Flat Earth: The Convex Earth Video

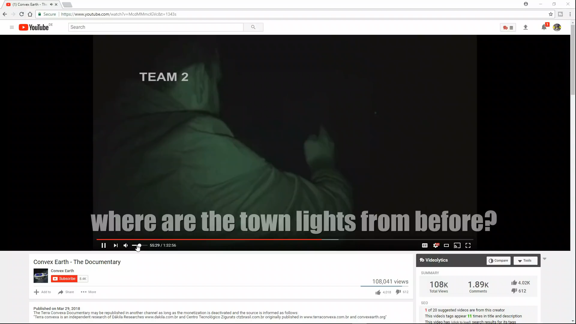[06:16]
Stop there. More to the left.
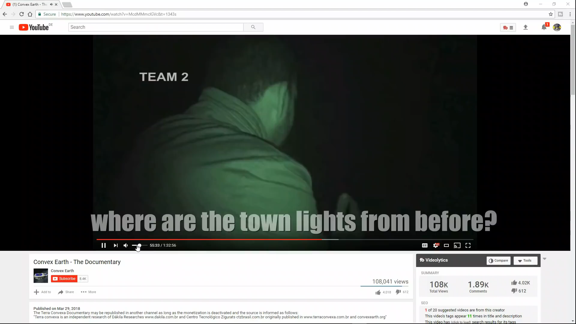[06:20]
Stop, stop there. Stop. Through light here. It is illuminating here.
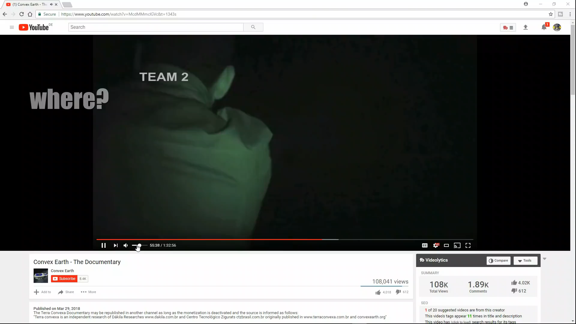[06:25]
It is moving there too. Here it is illuminating everything.